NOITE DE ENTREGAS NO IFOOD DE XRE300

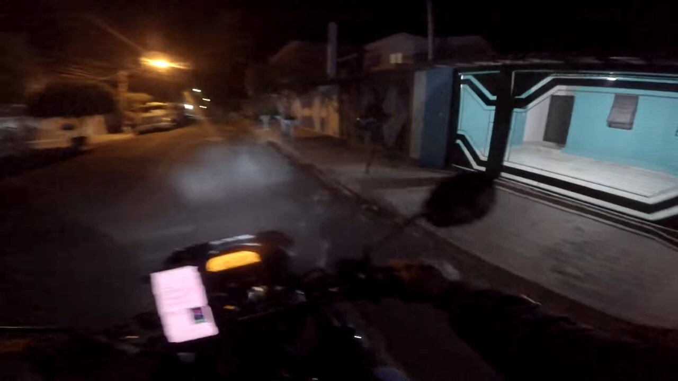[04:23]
Número 80, 98, 86, ah, deve ser ali. É, tem gente que é da hora, deixa a luz acesa já pra ajudar.